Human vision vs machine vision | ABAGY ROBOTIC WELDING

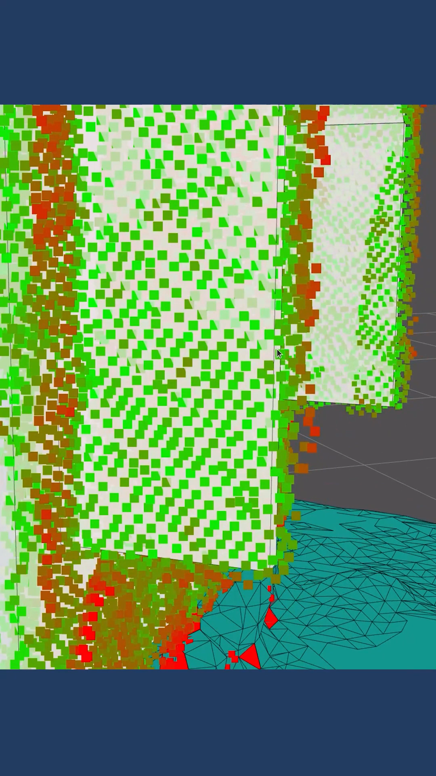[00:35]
to help them to recognize we need to develop some algorithms.